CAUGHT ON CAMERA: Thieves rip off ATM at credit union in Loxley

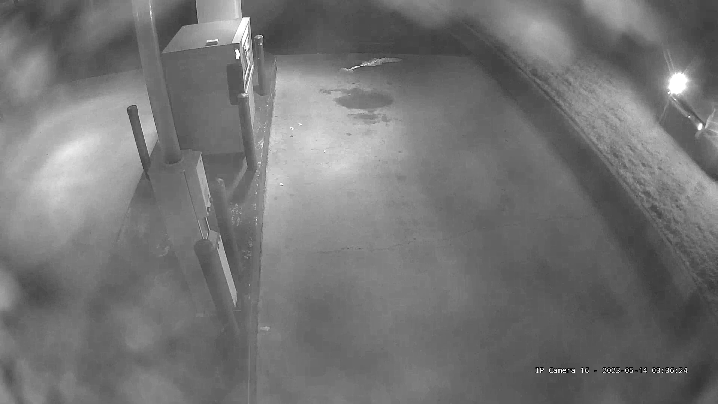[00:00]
Security camera video shows a Ford F-250 pickup drive up to the ATM at the Alabama Federal Credit Union just off Highway 59 in downtown Locksley around 3 o'clock Sunday morning.
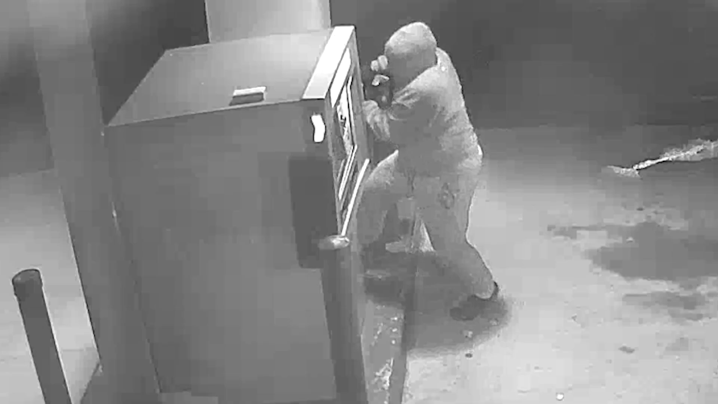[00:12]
A man uses a crowbar to tear off the face of the machine.
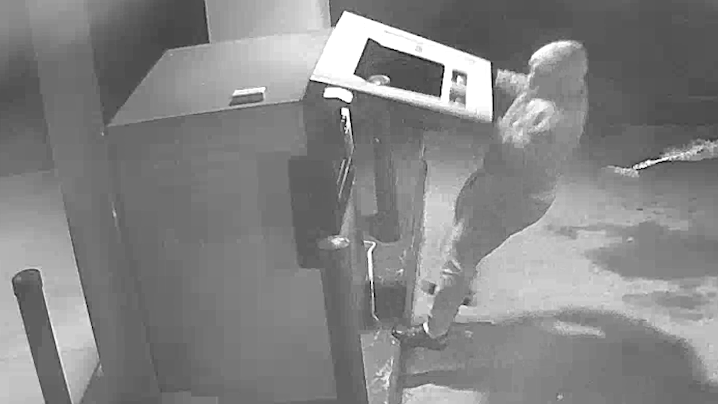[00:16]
A tow line is attached. The truck backs up. And just like that, the money, the machine and the suspects are gone. Looking at their actions on the camera, it looked planned. It was very calculated.